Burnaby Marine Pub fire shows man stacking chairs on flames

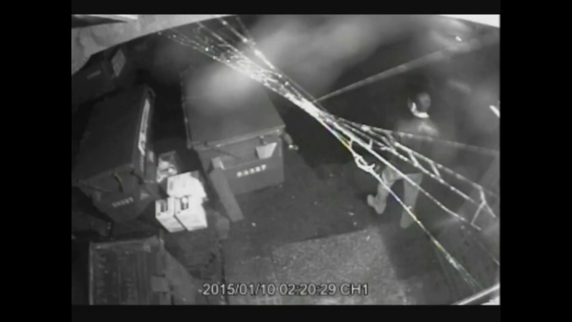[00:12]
The eerie footage, which is about two minutes long, first shows the man by the dumpsters around the back of the Marine Pub and Brewhouse on Marine Drive.
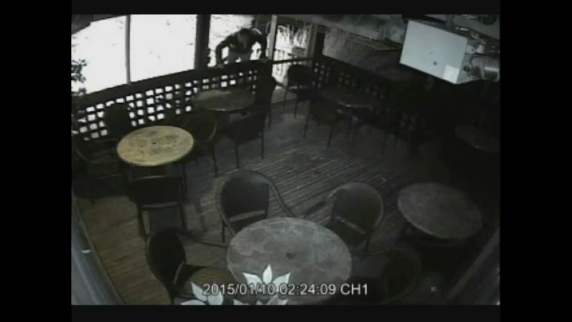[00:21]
He's then seen climbing into the patio area and then walks out of frame. A fire begins to burn below the patio deck, the man appears again and is seen stacking patio chairs over the blaze. While the incident happened in the early morning hours of January 10th, RCMP say the footage is only being released now because it was smoke damaged, so forensic video analysis had to extract the images.